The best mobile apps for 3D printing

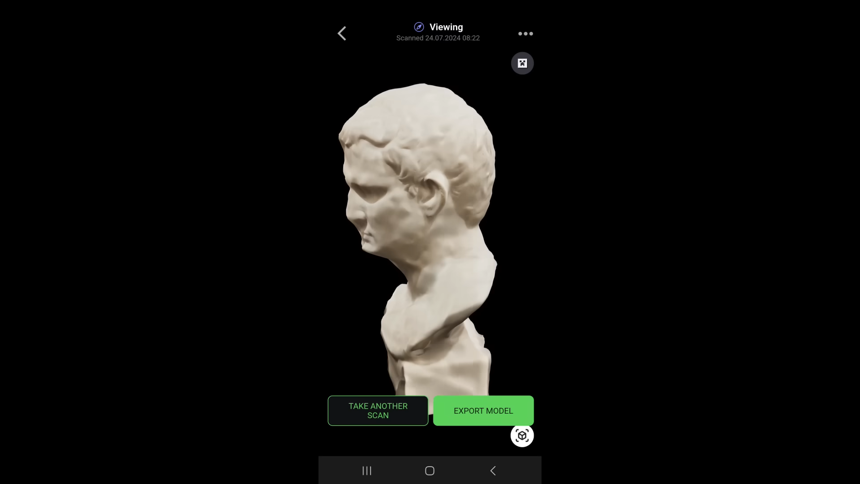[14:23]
On first inspection, it doesn't look too bad,
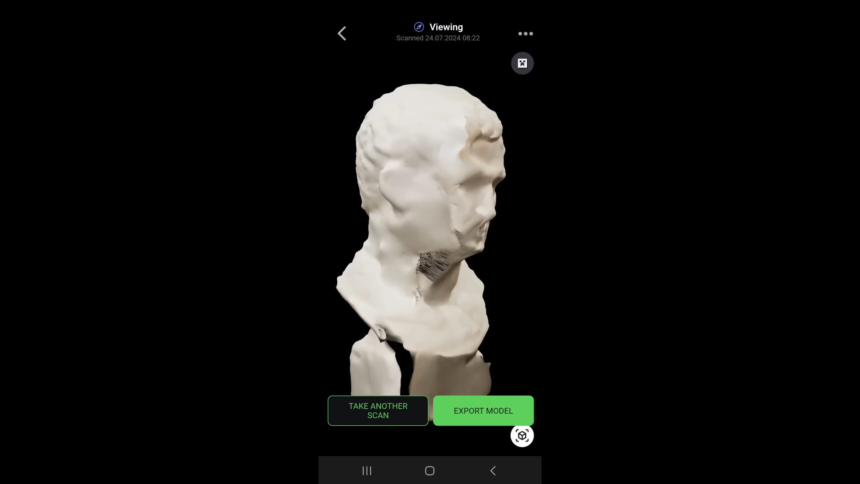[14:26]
but once we get around to one side of the face, we can see the transition between where the images started and finished isn't that great.
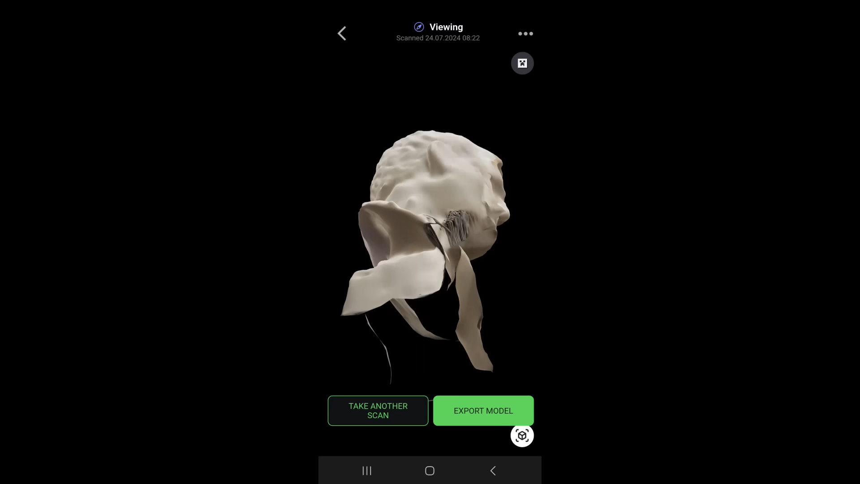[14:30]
Now, with photogrammetry, it's garbage in, garbage out,
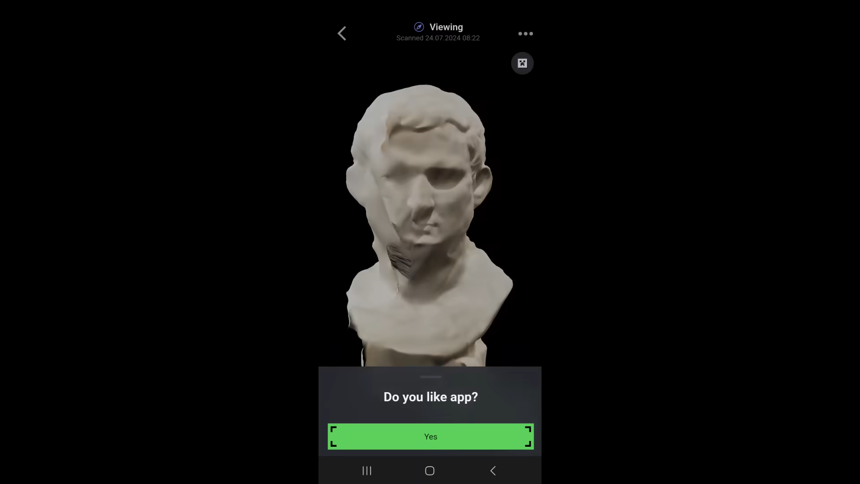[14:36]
so my pictures are partly to blame for this and perhaps one of the assisted modes would have been better.